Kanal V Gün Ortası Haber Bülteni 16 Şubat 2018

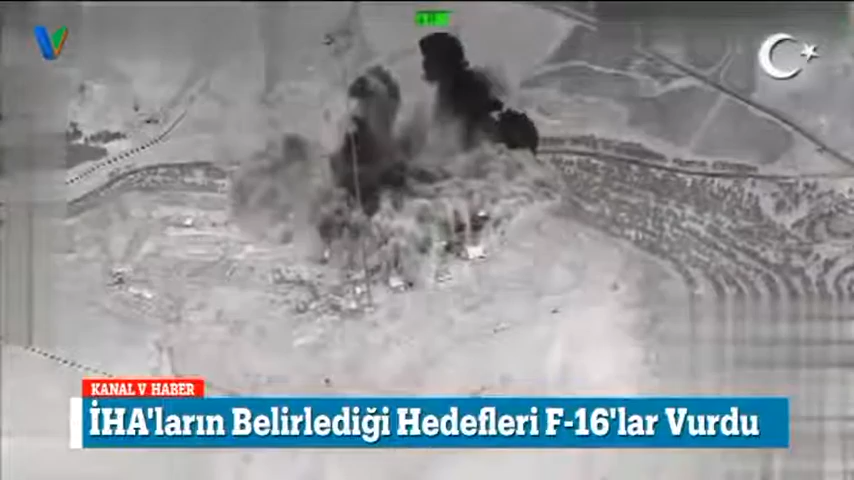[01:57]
PKK-PYD-YPG mevzileri insansız hava araçları tarafından belirlenip koordinatları Türk Hava Kuvvetleri'ne bildirildi.
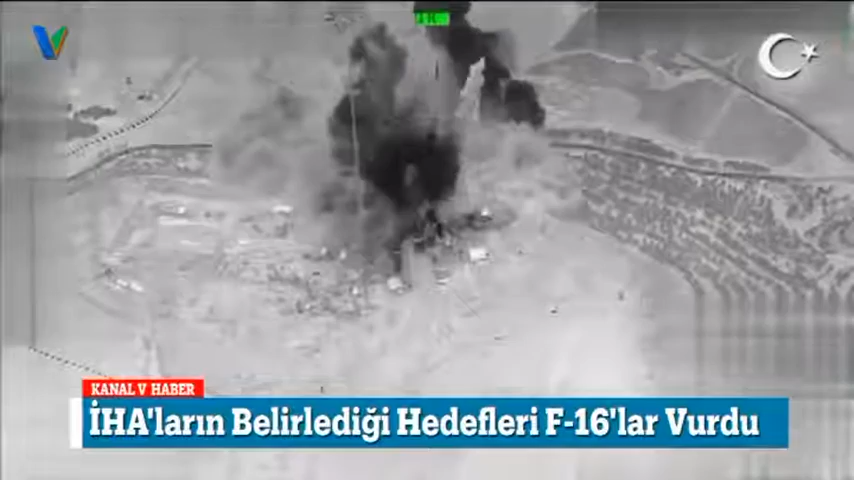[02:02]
Havalanan jetler belirlenen mevzilerle teröristlerin barınma alanı olarak kullandıkları yerleri havadan ateş altına aldı.
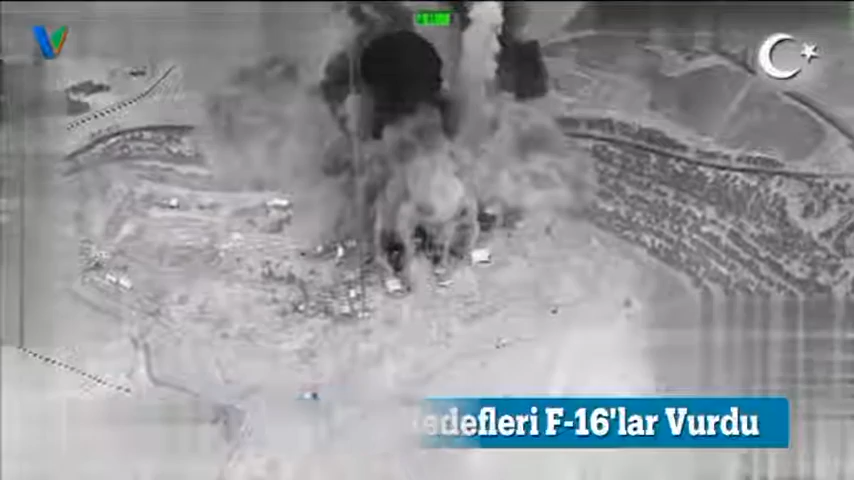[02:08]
İmha edilen mevzilerdeki bazı teröristlerin etkisiz hale getirildiği belirtilirken
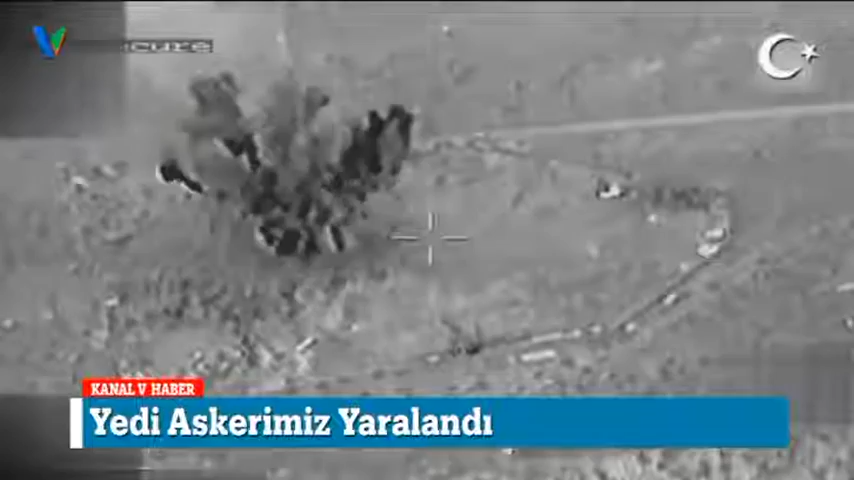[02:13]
bölgeden yükselen alev ve yoğun duman kilisten de görüldü. Zeytin Dalı Harekatı kapsamında iki ayrı çatışmada toplam 7 askerimiz yaralandı.